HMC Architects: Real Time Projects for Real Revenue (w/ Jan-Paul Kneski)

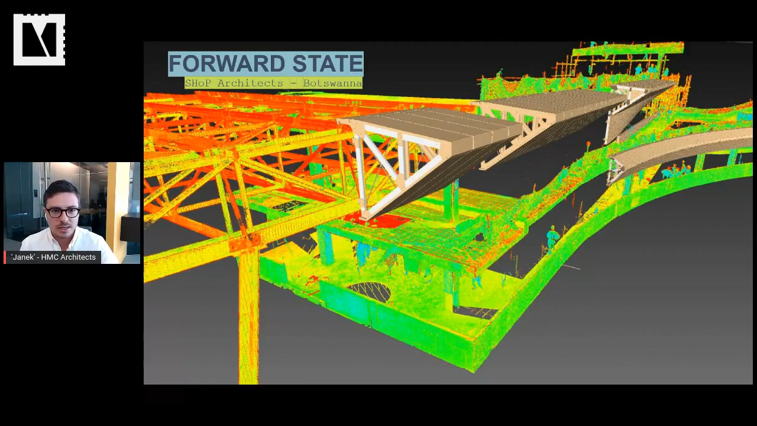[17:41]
And what they're doing, or what they did rather, is track kind of the installation and the process of that project on the fly, realizing the design changes against what's been constructed, and using sensor information, which tells you process drift information,